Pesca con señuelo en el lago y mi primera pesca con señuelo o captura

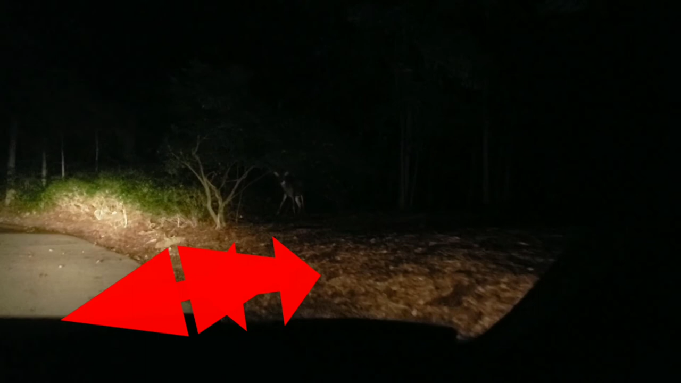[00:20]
son antiguos a este lado no se alcanza a ver ahí está cuidado
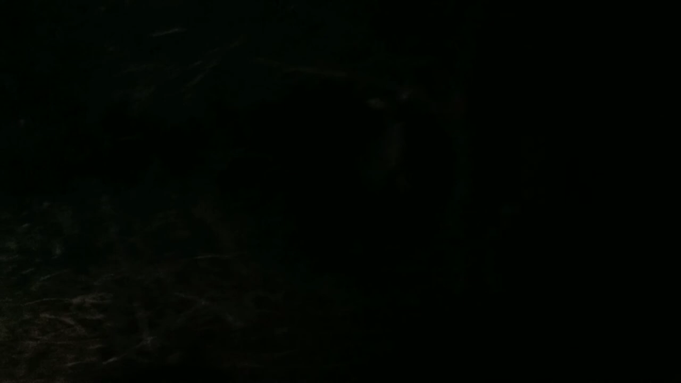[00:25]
casi sentí que uno se atacaba
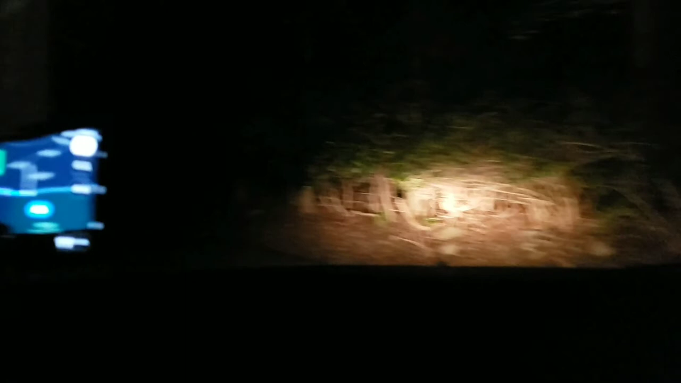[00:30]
tienen mucho tenese cuidado porque puede brincar